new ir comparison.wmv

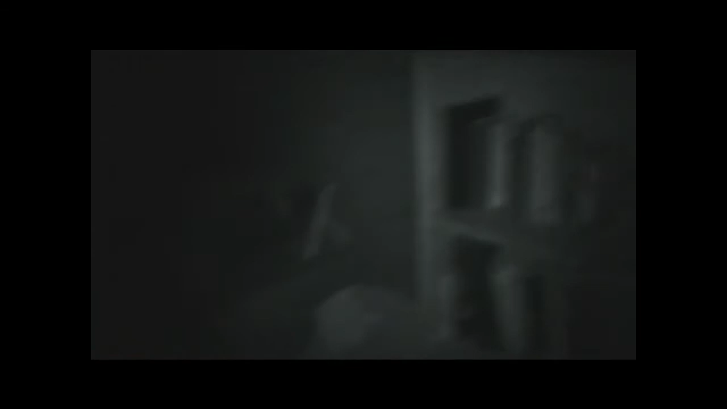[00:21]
We are going to start with the Sony HVL IRM. And we will turn that on now. If I can. There we go. And you can see that it has the spotlighty beam that shoots out. It is a pretty narrow beam.
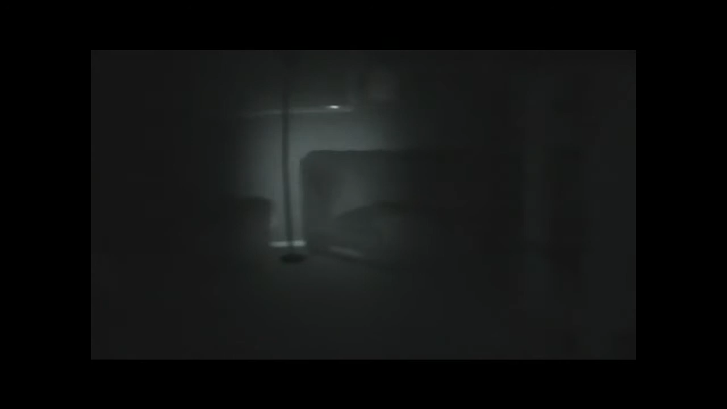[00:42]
And it is kind of lacking in my opinion. And we will turn that off.
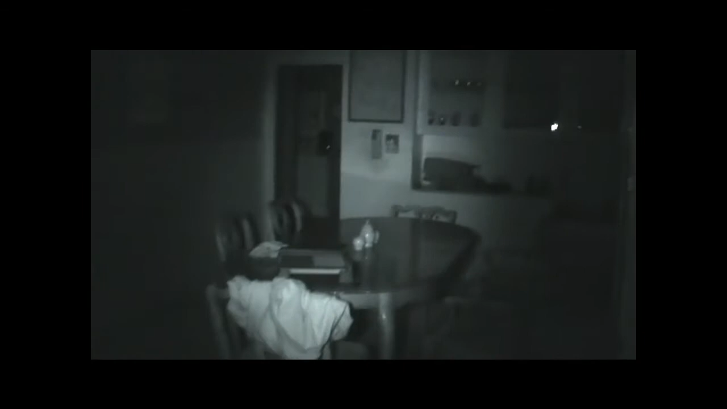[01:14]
And I will shoot it across the beam a little further. It does not shoot it quite as far. But I think that it really makes up for it in its width. And it is really good for, you know, for smaller notes.
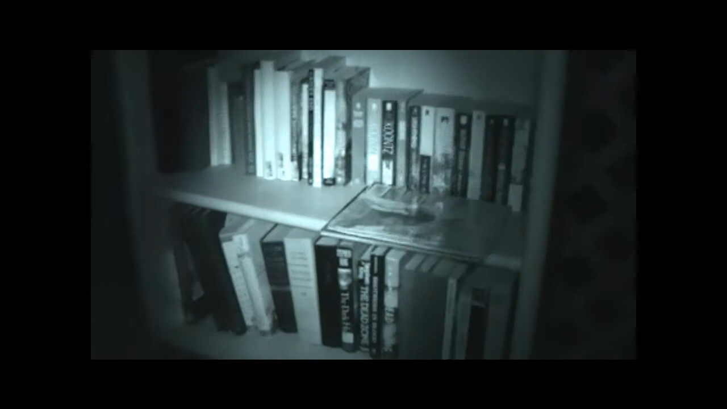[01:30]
So there you go. That is the comparison of the two. And I highly recommend spending about fifteen bucks and building yourself one.